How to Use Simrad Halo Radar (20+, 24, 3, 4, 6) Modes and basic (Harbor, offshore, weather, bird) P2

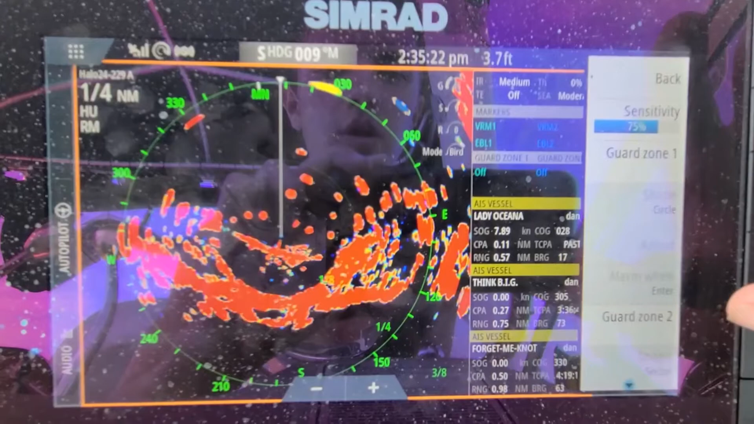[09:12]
What this is going to do is it's going to affect how you see like things.
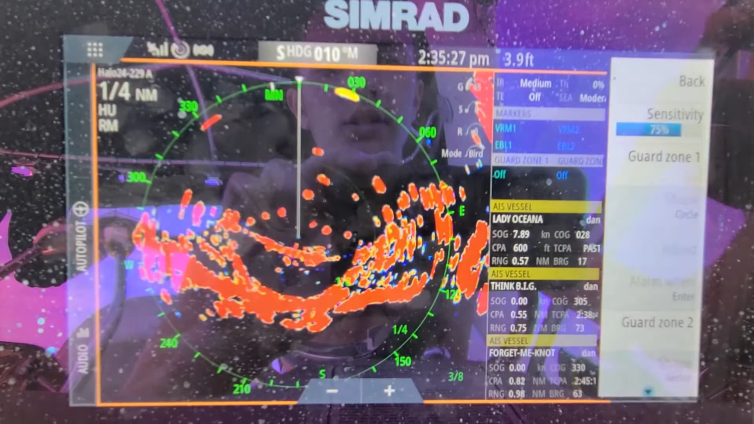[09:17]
It's going to have like if you have like a boat or vessel something like that.
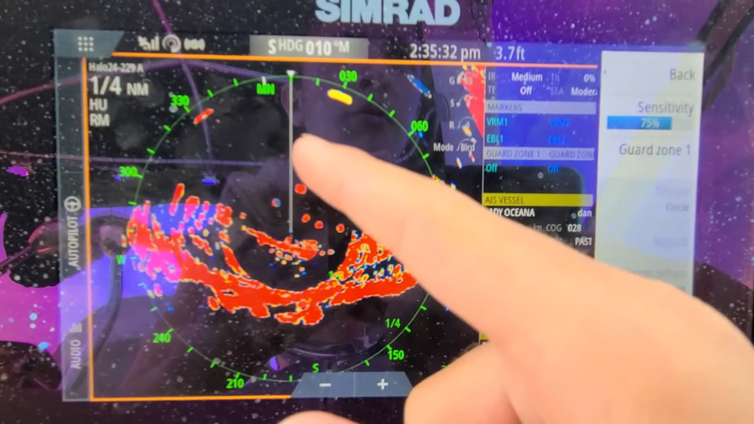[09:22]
Mainly registered vessels coming in towards you. It's going to like send you an alert on your.
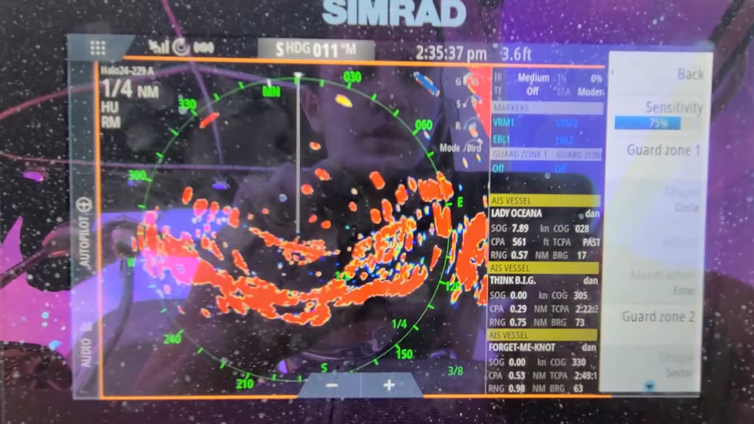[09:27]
It's going to pop up as an alert like oh vessel within X number of distance away.
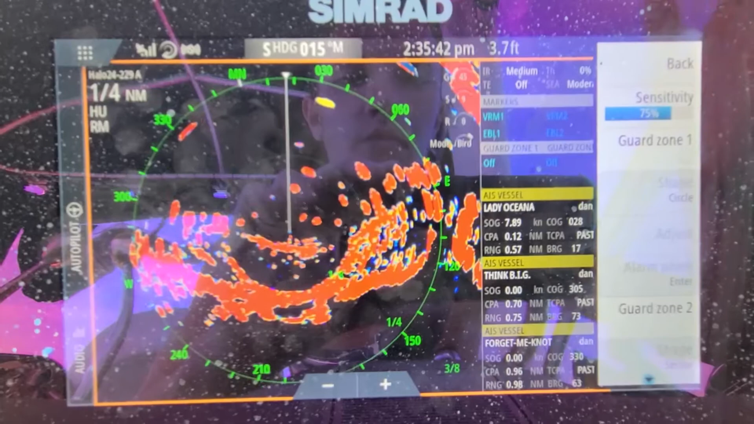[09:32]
So like unknown vessel or something like that. Quarter mile away. So I don't really like guard zones guys. Don't really use it. Also there's a sensitivity. Which affects like how much of like the touching it.
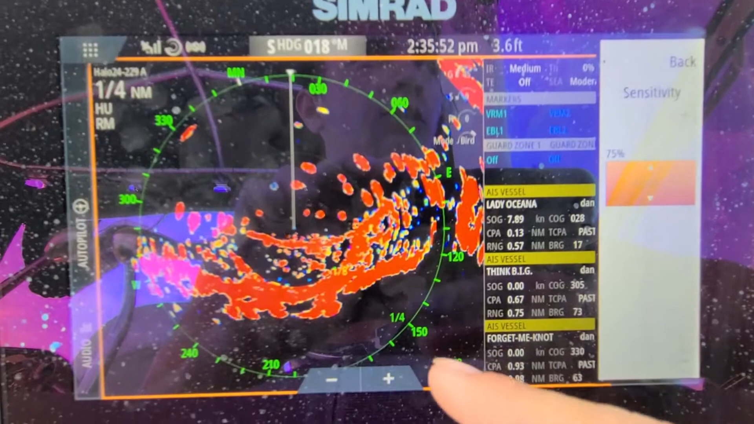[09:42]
Of the right or how sensitive it is to your fingers touching it.
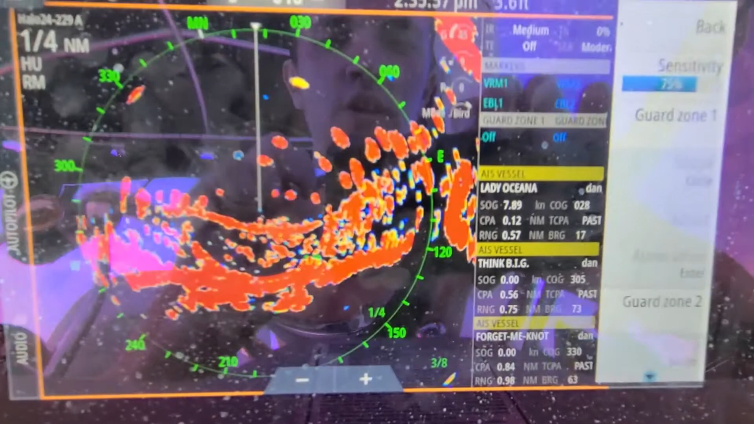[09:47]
75% the default I find is plenty enough for me. And then there's this.
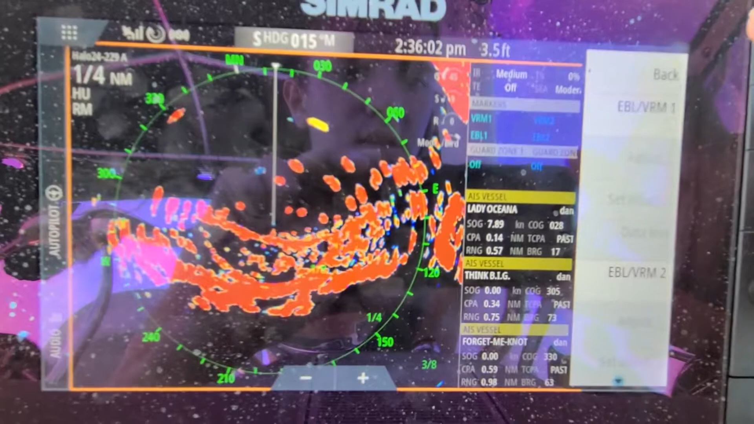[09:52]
I'm not quite sure what this is. But the view as I mentioned the palette that you see different.
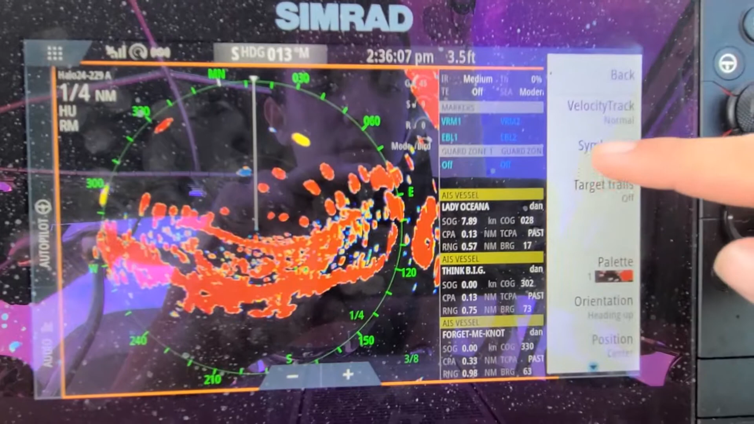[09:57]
Position center is just mainly like so like you can like see things. Like a look ahead is like to see like what's in front of you.
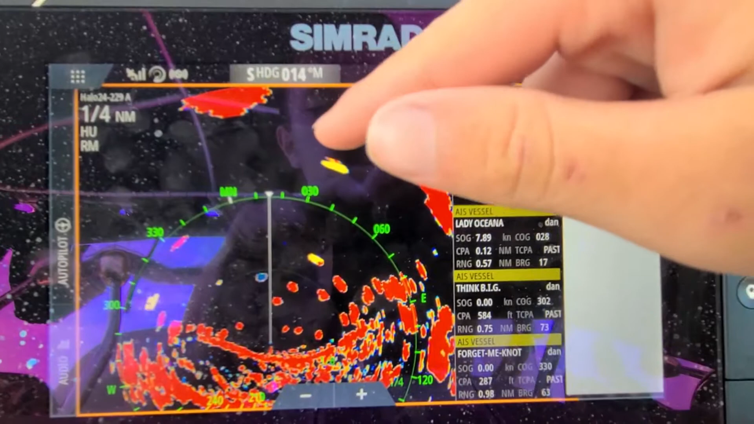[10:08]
So like if you want to look out and see. So like let's say we're right here where this little dot is.
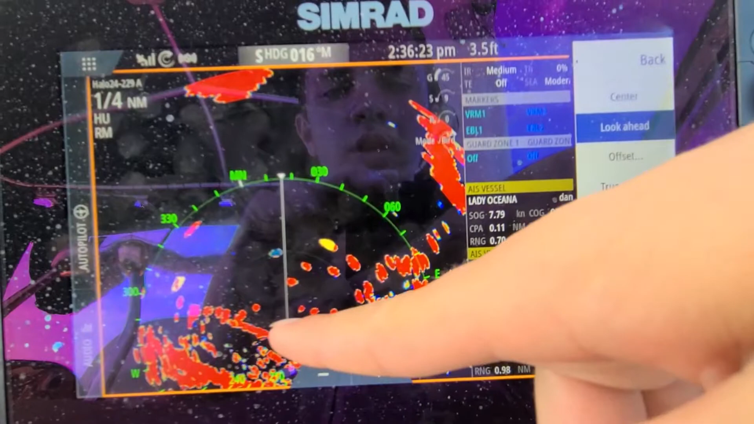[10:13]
If you want to look out and see what's in front of you. Like another quarter mile.
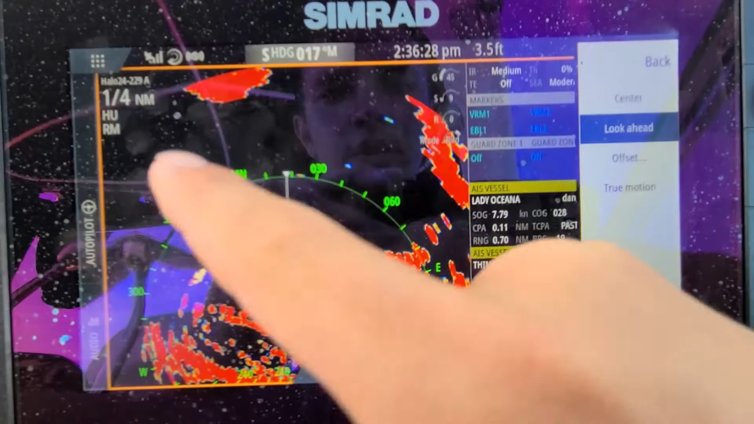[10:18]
That's what look ahead is. Offset. I don't really like offset.
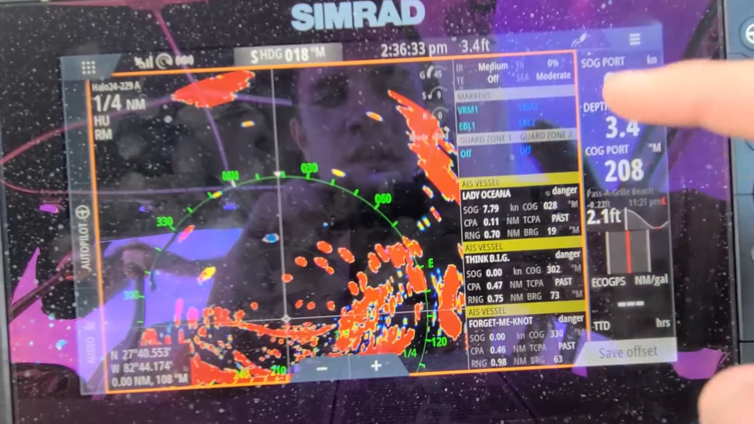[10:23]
But like it offsets it. And you can like adjust this to be offset. Don't use offset guys.
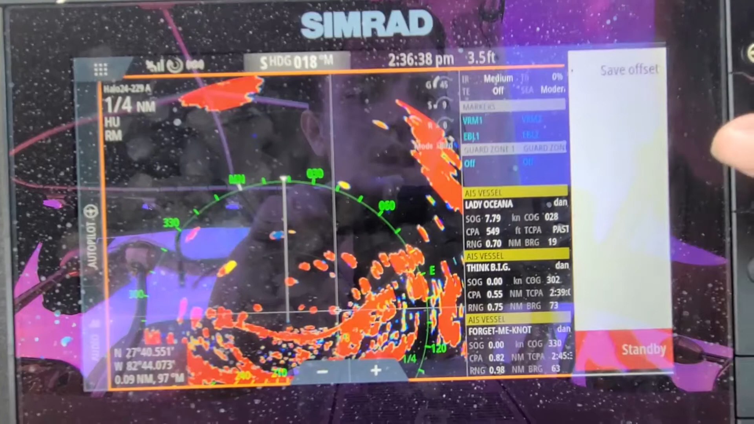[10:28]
I really don't really recommend it. You have to save it. You see. Stand by.
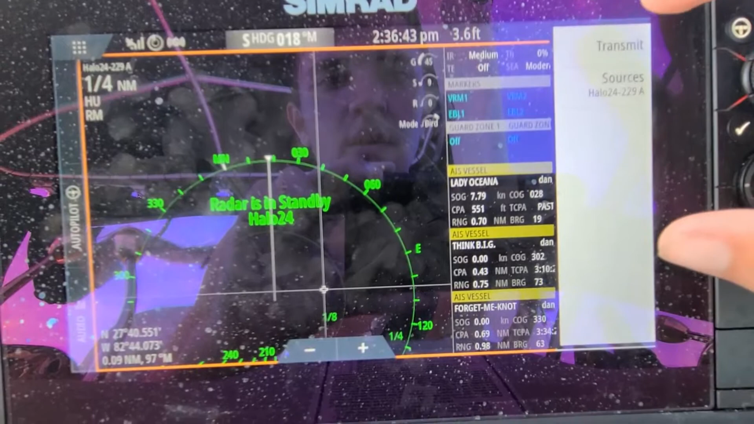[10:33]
And it's just going to affect how the radar is affected. So take a second to load.
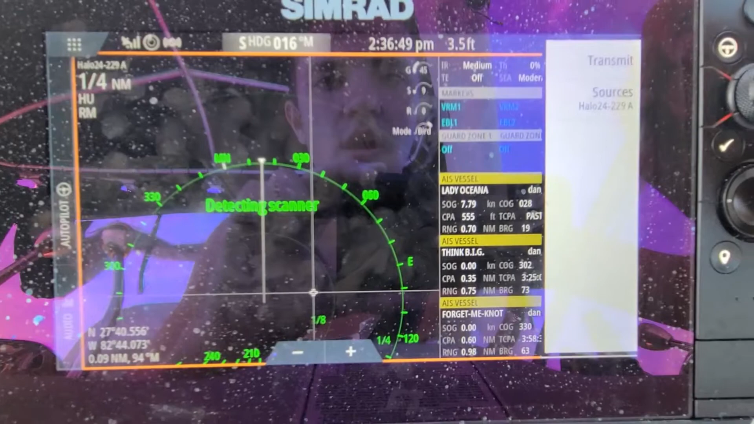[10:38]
Also guys this applies the same for the Halo 3, 4, and 6 radars.
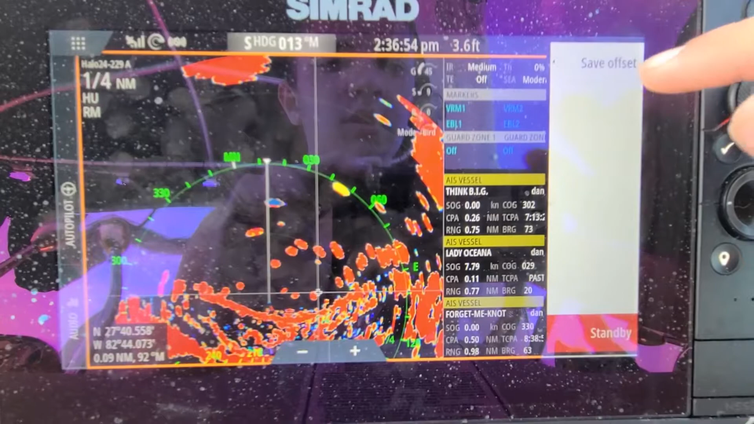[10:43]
I don't really like it. Let's go back to view.
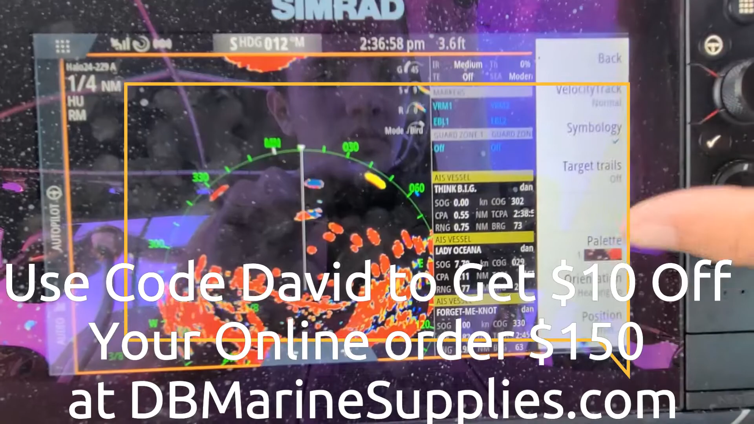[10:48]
Position. And then true motion.